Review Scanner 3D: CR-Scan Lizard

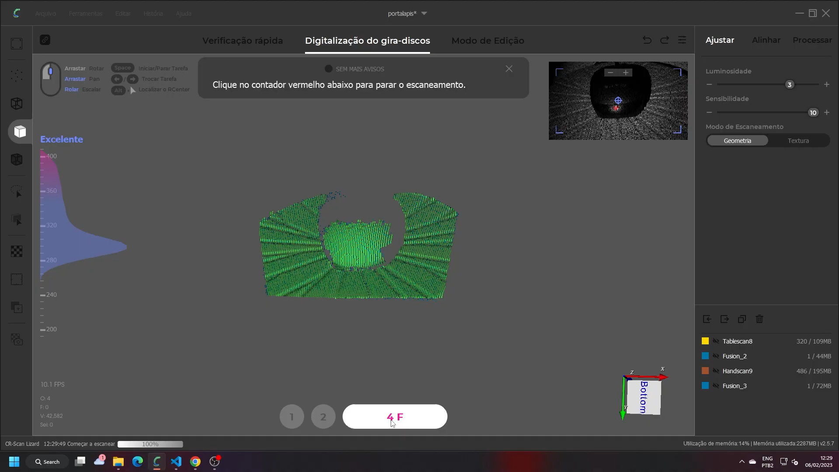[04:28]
que ela já fica rodando automaticamente, e coloca o seu scanner no tripé e aperta o botão de scan.
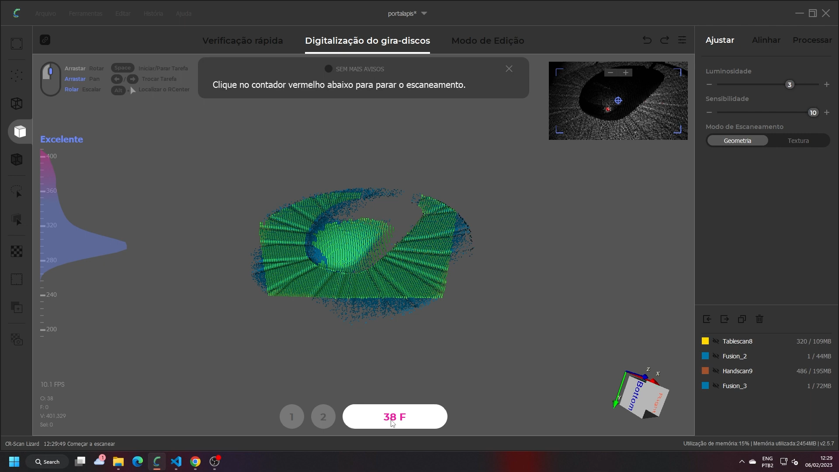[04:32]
Basicamente é isso, é muito simples. Você vai ter ajustes básicos de brilho, e você pode fazer outras passadas de escaneamento subindo e descendo o seu tripé.
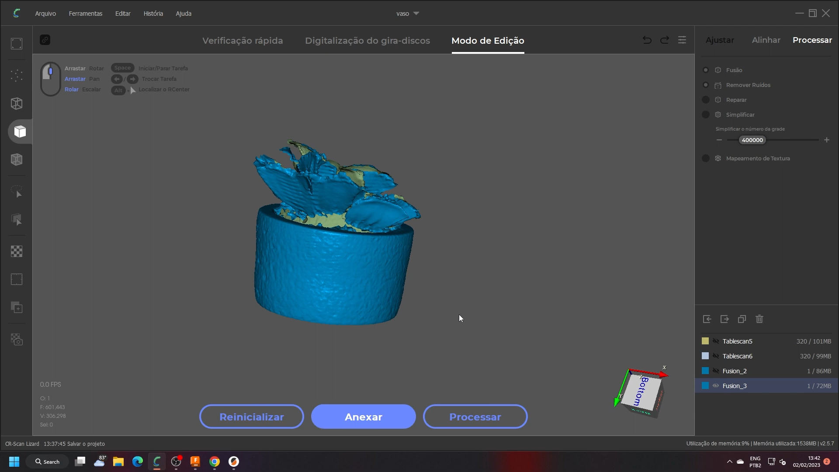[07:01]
Se você nunca escaneou nada, você provavelmente vai conseguir com esse software porque ele tem uma interface bem simples,
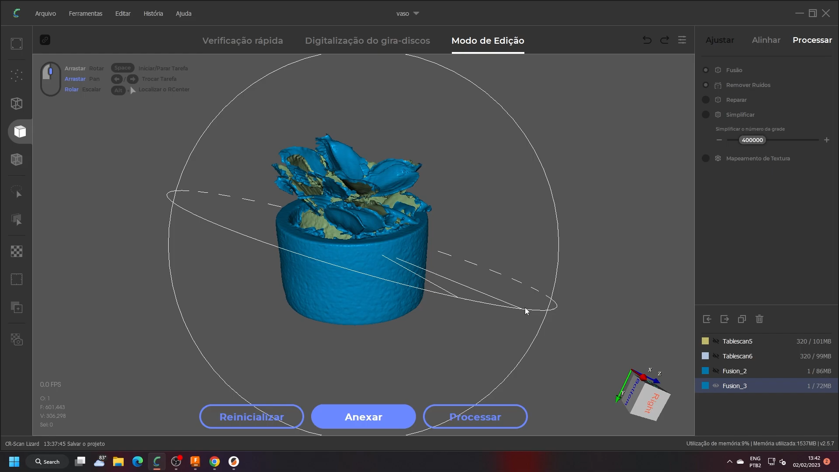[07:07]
bem intuitiva e você não vai ter muitas dificuldades a utilizá-lo.
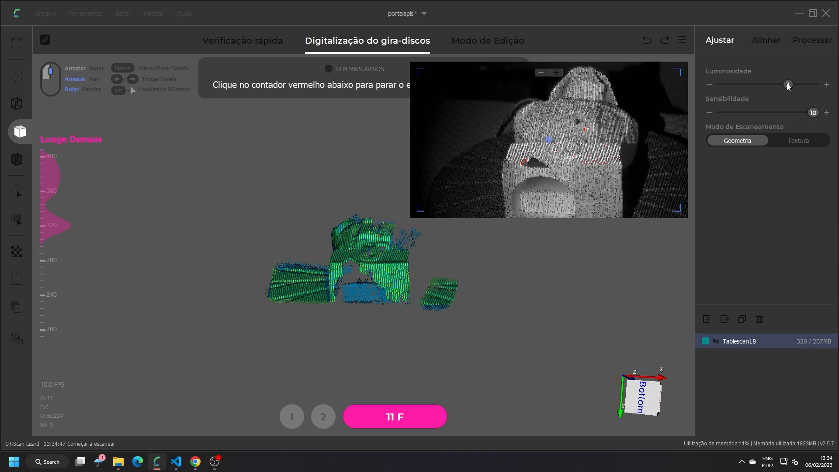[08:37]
Bom, ele tem como principal fator a mesa rotatória. Quando você escaneia com ela, o resultado é realmente muito bom. Então, para mim, é o ponto forte desse scan.
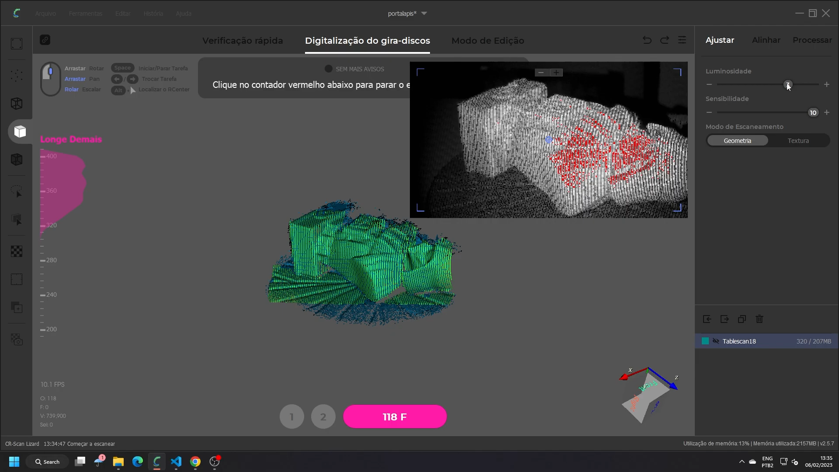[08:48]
Ele entrega muito bem quando você utiliza isso. Obviamente, com os objetos, com a textura,
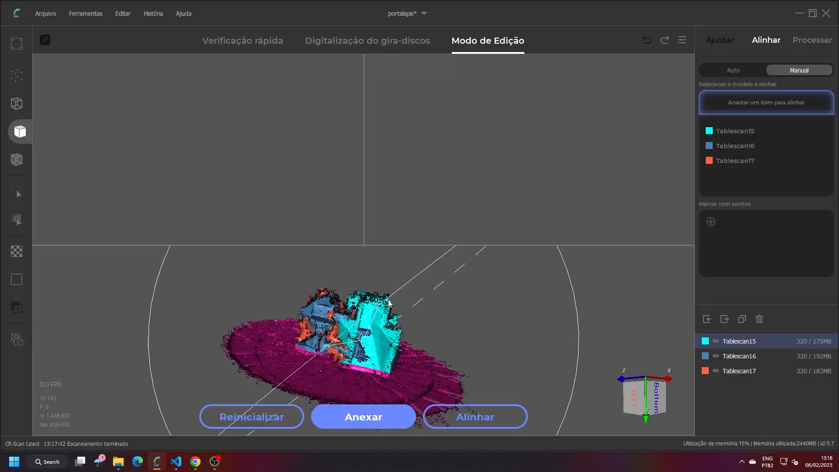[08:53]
com a necessidade da superfície correta.
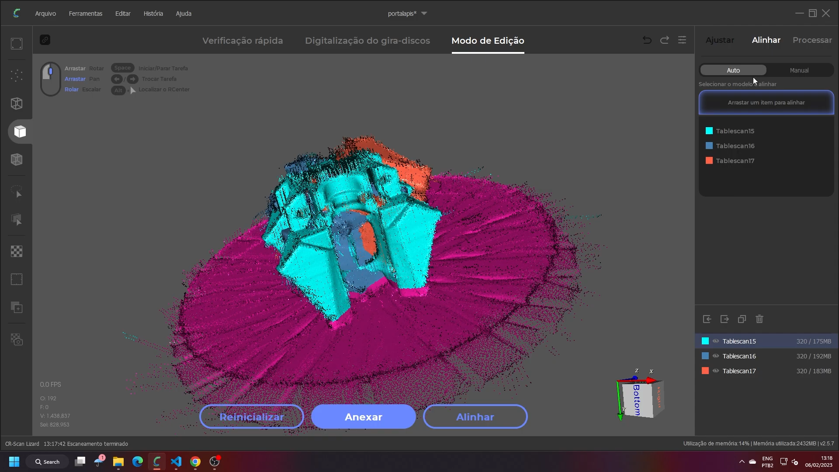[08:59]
Então, se você tentar fazer com um objeto brilhoso ou transparente, você não vai conseguir. Um objeto translúcido, você não vai conseguir.
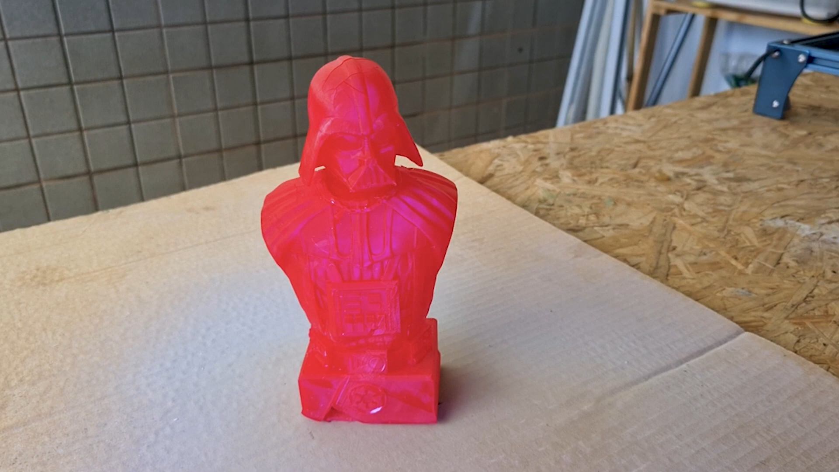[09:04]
Para isso, você vai precisar de um spray. Um spray que a gente recebeu aqui da SuperScan junto com a RVS3. Eles mandaram para a gente e foi noite e dia.
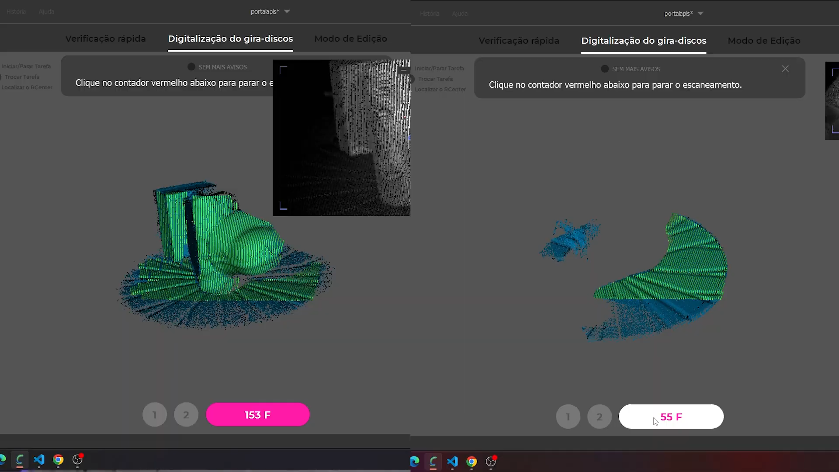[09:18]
Foi impressionante a diferença que faz em objetos que são translúcidos, brilhosos.
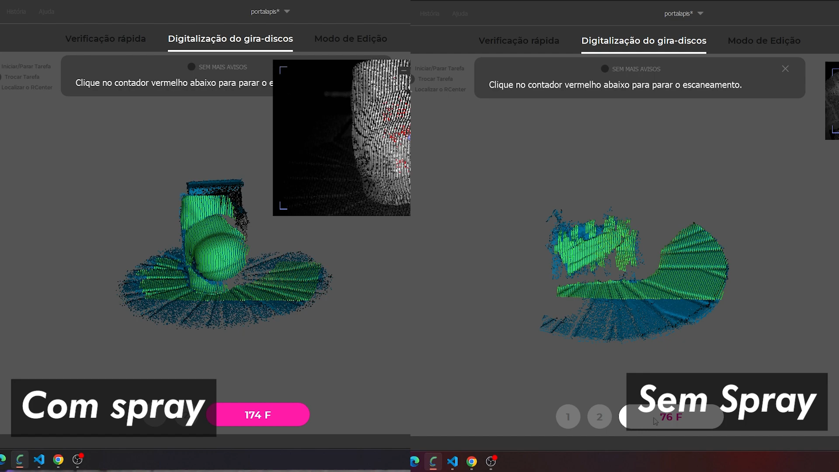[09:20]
Então, a gente utilizou nesse Darth Vader aqui que estava muito
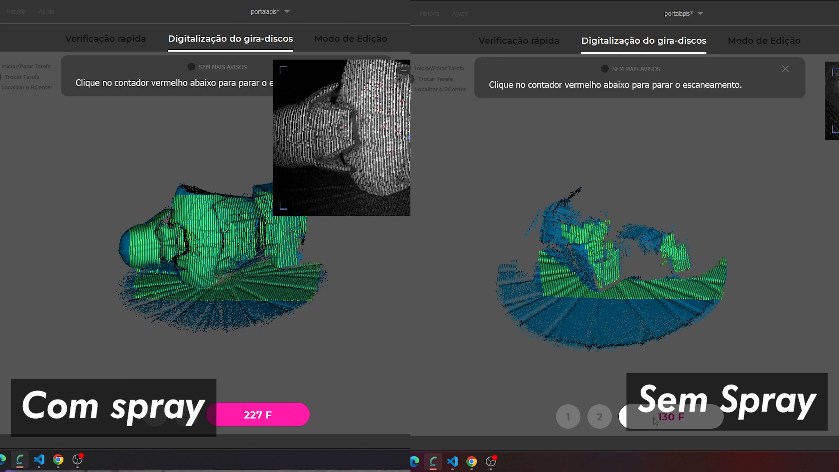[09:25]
ruim antes pela superfície vermelha que reflete muito.
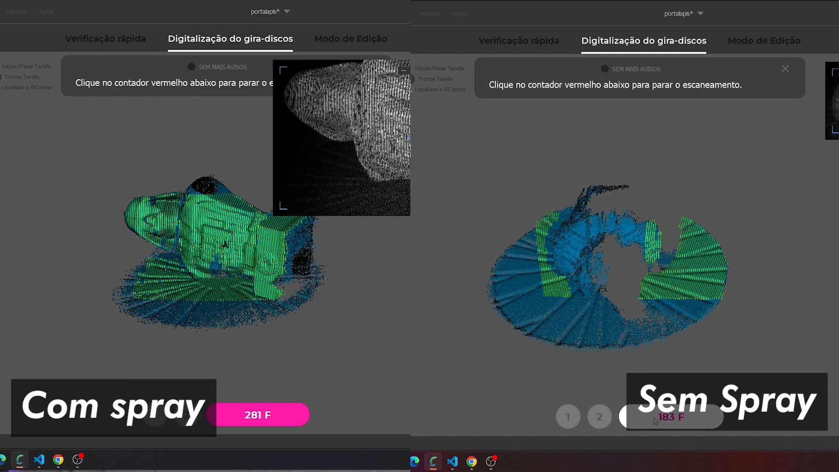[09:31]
Enfim, era uma superfície bem difícil de você escanear com o Scan. Cara, mudou muita coisa. Ficou incrível o resultado.
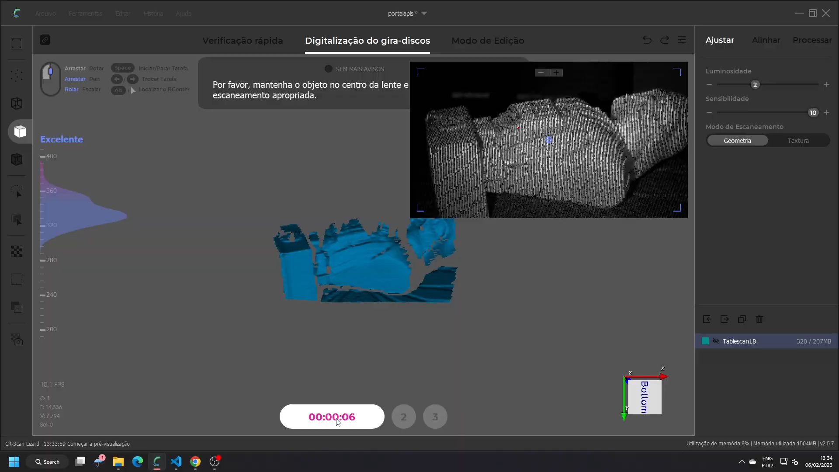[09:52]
Bom, uma outra dica aqui para você ter um melhor resultado é você escanear duas a três vezes dependendo do seu modelo de posições diferentes se você estiver utilizando a mesa rotatória
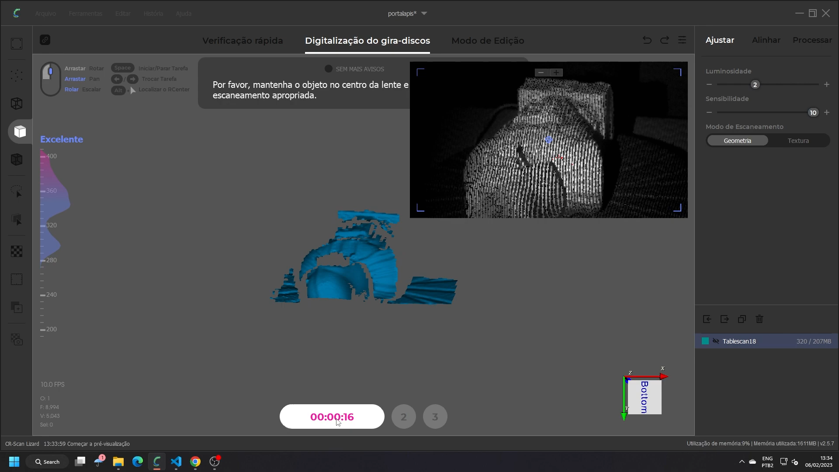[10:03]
e também escanear com iluminações com brilhos diferentes.
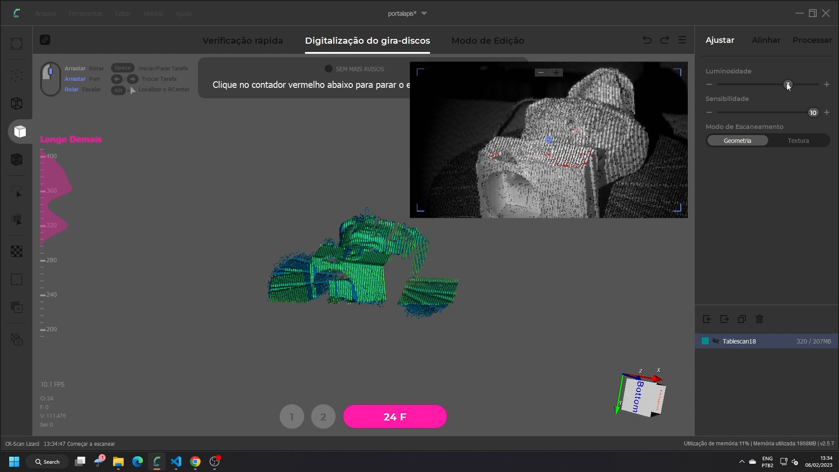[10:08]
Você tem como ajustar o brilho daquele escaneamento dentro do software da Creality e fazer passada diferente.
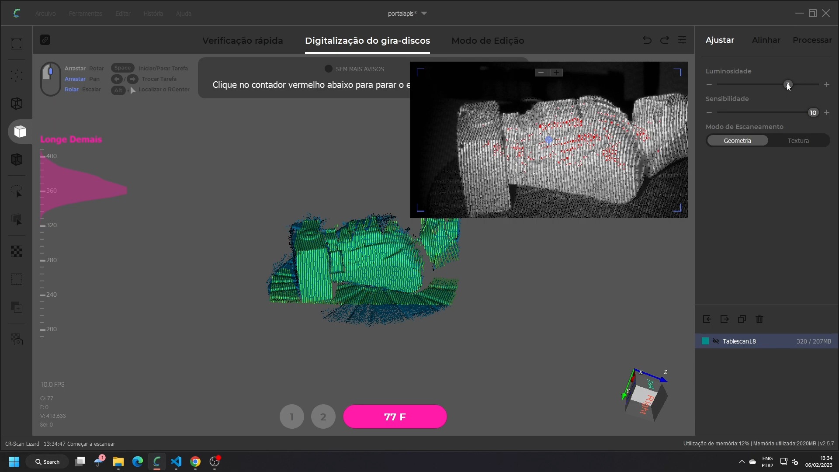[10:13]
Isso vai fazer você capturar mais detalhes com o seu Scan e ter um resultado melhor no final.
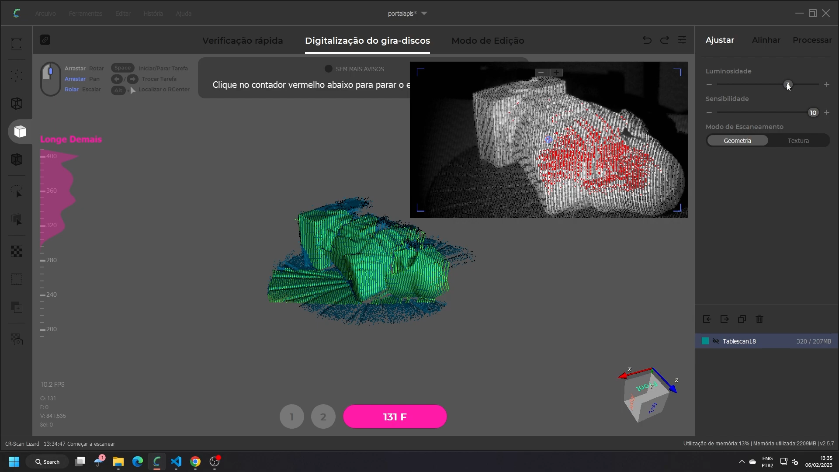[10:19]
Obviamente, a custo de processamento. Pois bem, para mim, a nota do resultado foi oito.